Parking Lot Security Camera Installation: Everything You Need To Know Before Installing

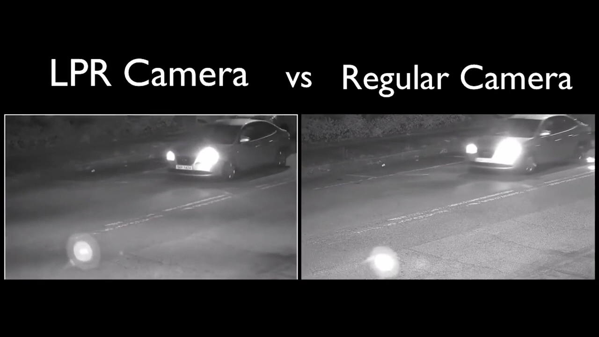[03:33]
We just can't see it. So, if that flashlight hits the license plate, bounces back,
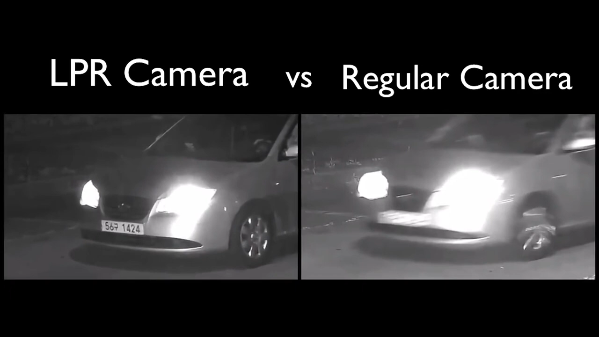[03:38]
and it blinds the camera, and we refer to that as infrared bounce back. So, license plate recognition cameras have special filters built into the lenses that alleviate that IR bounce back.